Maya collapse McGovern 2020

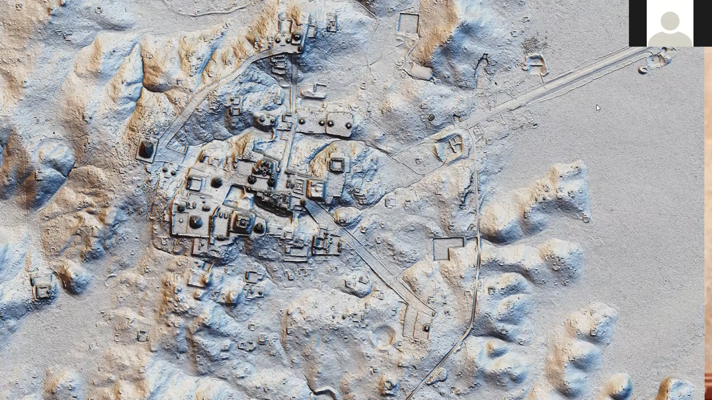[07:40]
LIDAR imagery has actually produced a real revolution in my studies. And you can see in this image, you can see all the causeways going out in different directions, the tremendous number of different pyramid platform mounds present. You can see a schematic showing you, this is what you see with alpha LIDAR taking the forest off. And LIDAR allows you to scan down to the surface through the vegetation and then allows you to electronically remove that vegetation, at least the image of it, and that's what you get. So you can see a whole bunch of stuff pops up, which is otherwise pretty hard to see. So this has really tremendously changed our
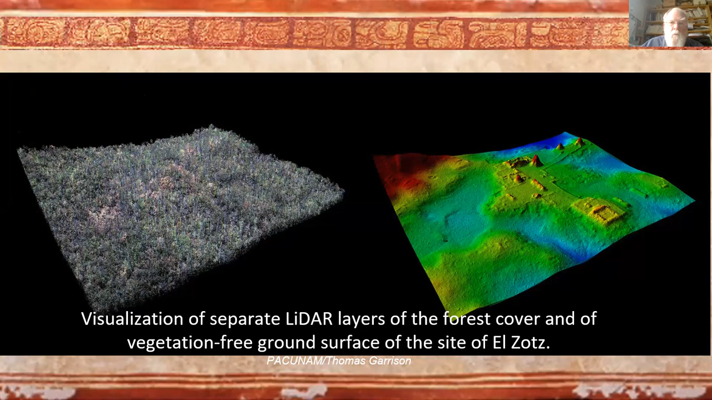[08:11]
understanding of the Maya and of their disguise and scope, their settlements. So again, here's a three view call. Again, most of these pyramids we've known for many years,
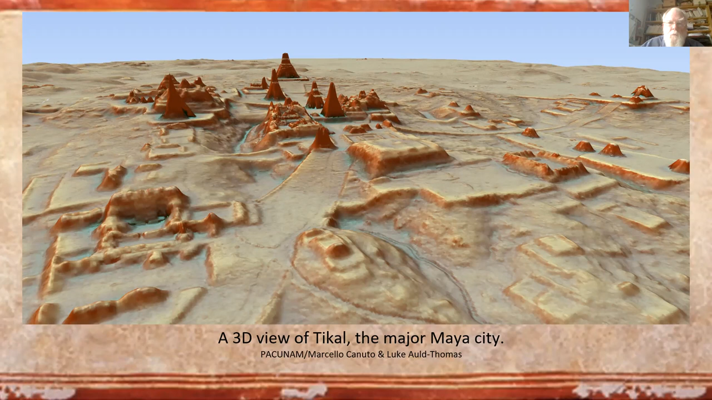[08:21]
but some of the things out here were discovered just recently by doing the LIDAR scanning. So again, technology makes a big difference in terms of what you see archaeologically, and especially in this case. So as we go out into landscape, you can see this pattern of house platforms and small temples linked together by causeways.
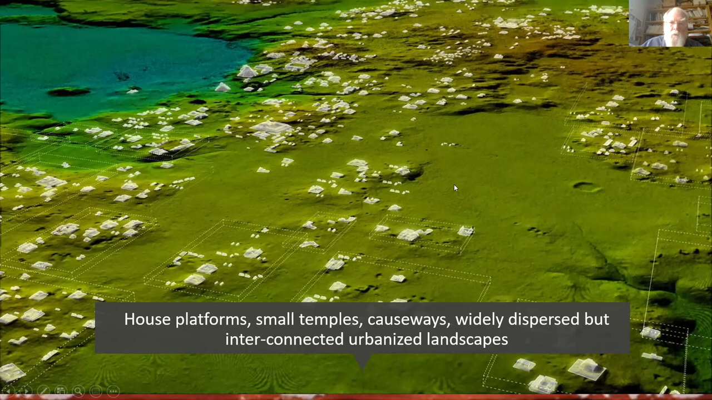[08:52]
And they're widely spurs, but they're all interconnected. So what you're seeing here is these are agricultural fields here, and then here's settlement nodes going out into landscape in all directions. So again, this tropical city pattern is one of a ceremonial core, but then dispersed settlement connected to it going out in some distance into landscape.